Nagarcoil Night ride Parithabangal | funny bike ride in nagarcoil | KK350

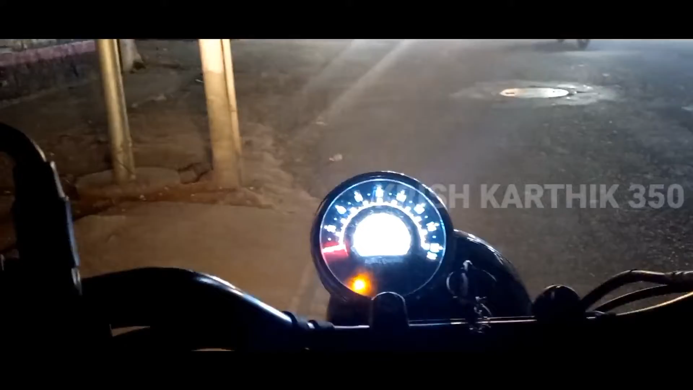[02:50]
ஐயோ ஐயோ, சோதிக்கிறாங்களே. நல்ல நேரம் வரேன், நிறுத்திட்டு வந்து என்ன பண்ணுவான்?
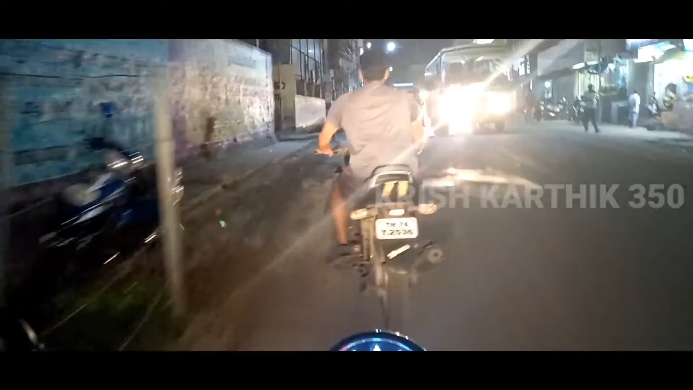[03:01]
ஏய் வாங்கடா, எல்லாம் வாங்கடா, எல்லாம் வாங்கடா.
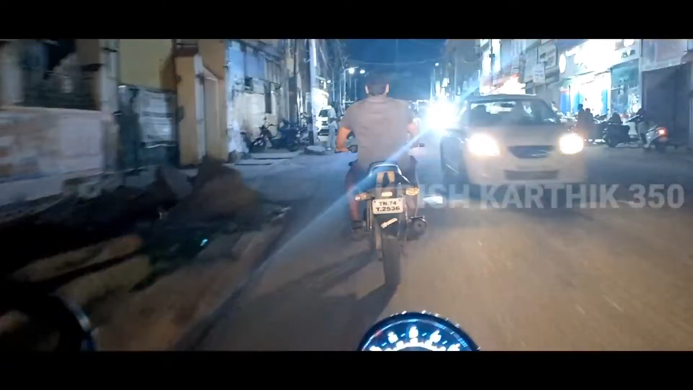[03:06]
அப்படி போய் என்னடா பண்ண போறீங்க? வாட் நெக்ஸ்ட்? ரோட்ல நம்ம மட்டும்தான் ஓட்டுறோங்கிற நினைப்புல எல்லாம் ஓட்டுறாங்க போல.
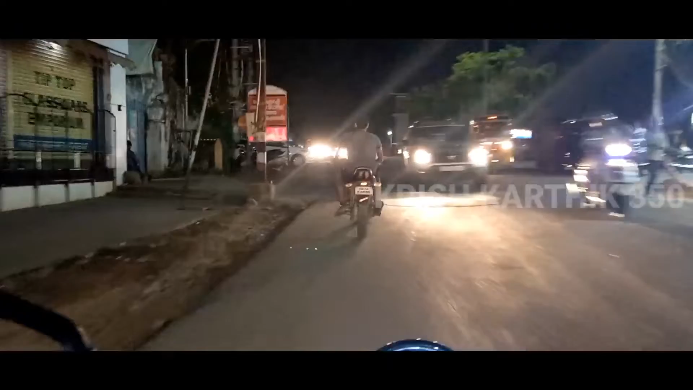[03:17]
எப்படி எப்படி போத்தல போத்தல, உனக்காக நான் இண்டிகேட் போடுறேன்.
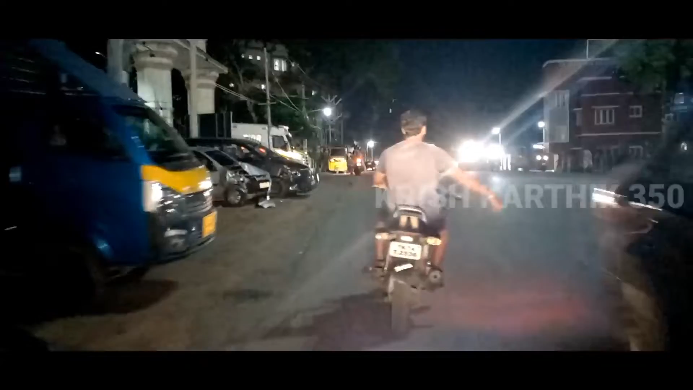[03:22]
சூப்பர் தல.
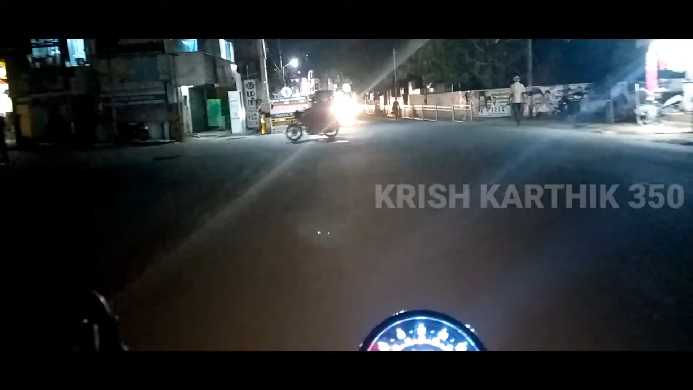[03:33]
தேவா நோ என்ட்ரி, தேவா நோ என்ட்ரி போட்டிருக்கு.
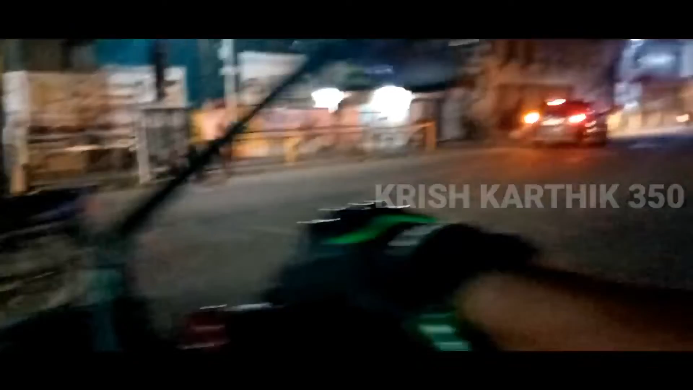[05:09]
தேவா நோ என்ட்ரினா ஐயோ இங்கேயும் நோ என்ட்ரி போட்டிருக்காங்களே